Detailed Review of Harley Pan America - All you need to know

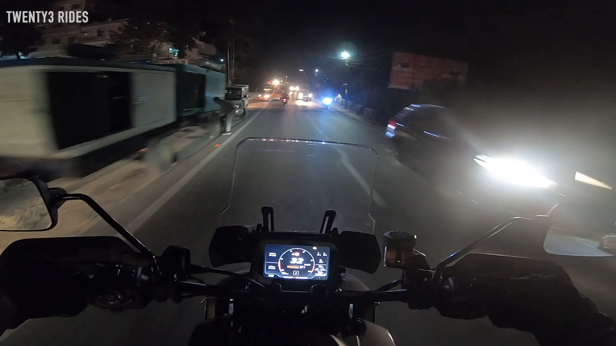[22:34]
the full led setup on the pan america is pretty effective uh in completely dark roads it provides very good visibility both on the low and the high beam
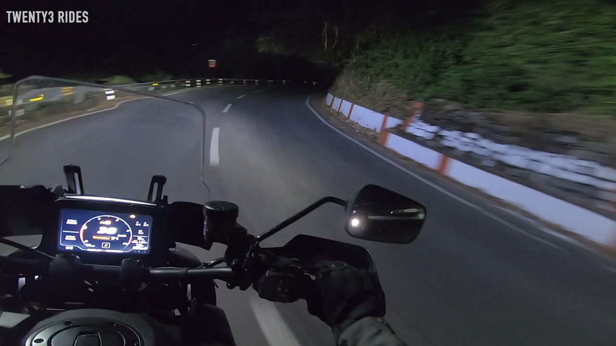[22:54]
and yeah and the dipper is also pretty good to kind of filter through traffic and ask vehicles to give side
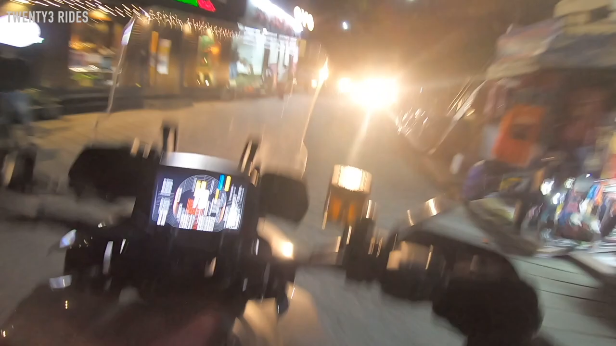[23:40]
out to be a decent ride the only pain area was the
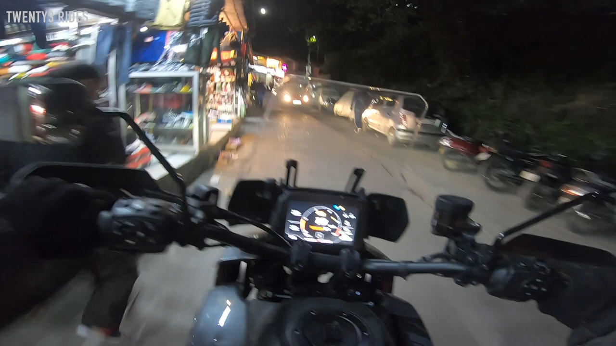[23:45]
the part where we had to cross their adun i think there is a better route and we kind of took the wrong route where we had to deal with the city traffic